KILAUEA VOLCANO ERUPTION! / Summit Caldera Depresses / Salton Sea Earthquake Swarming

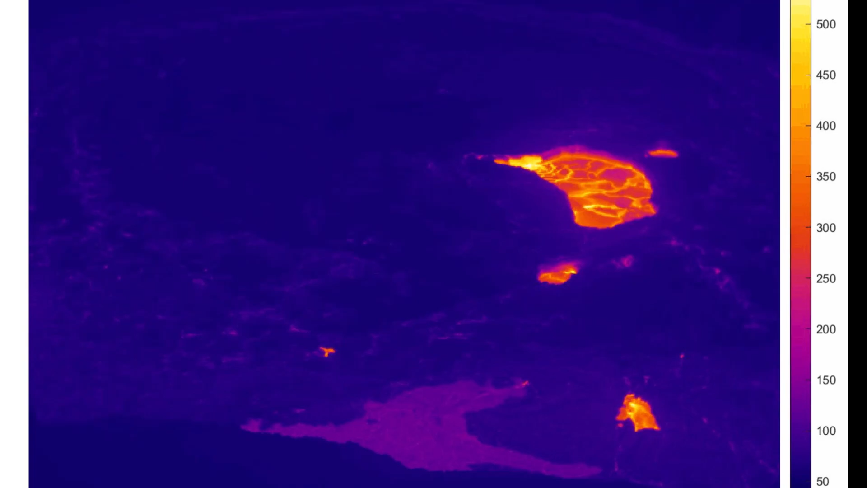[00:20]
As you can see there, it drops, it depresses, and releases all this fresh magma to the top
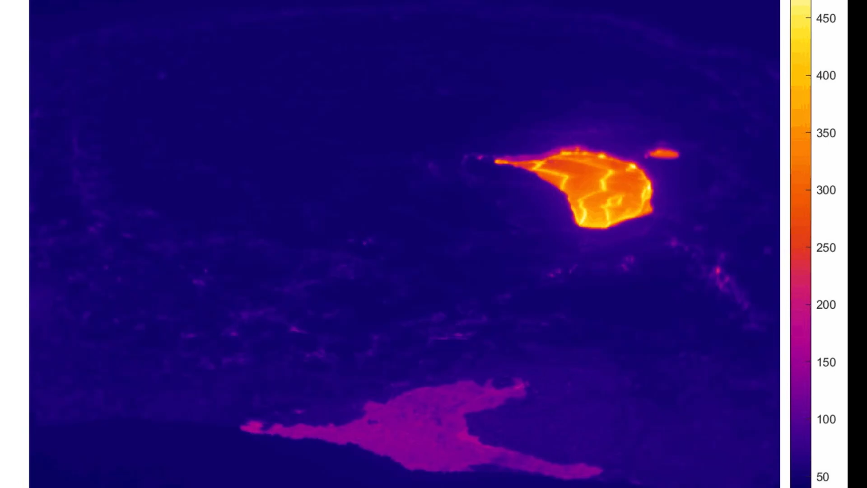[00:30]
of the surface at the summit caldera of Kilauea. Another quick look here, and watch as the whole floor drops. So a pretty sizable eruption occurring at Kilauea right now.
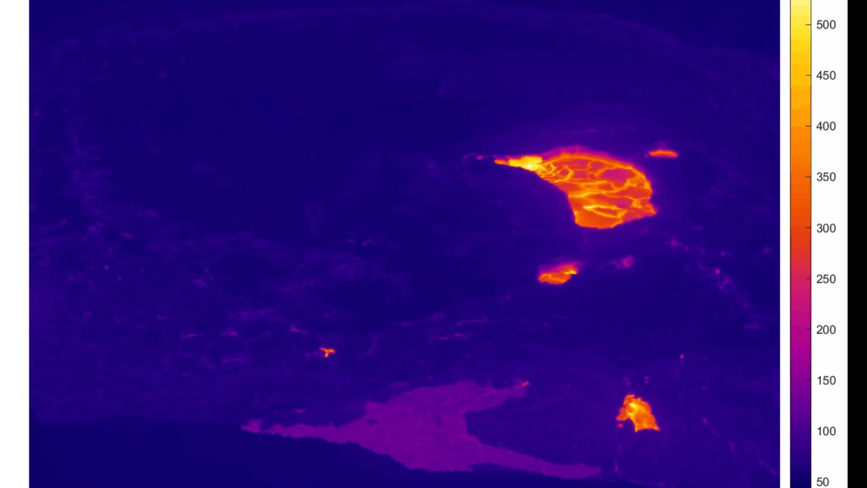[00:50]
A lot of SO2 is being thwarted into the air as well, over the whole island of Hawaii.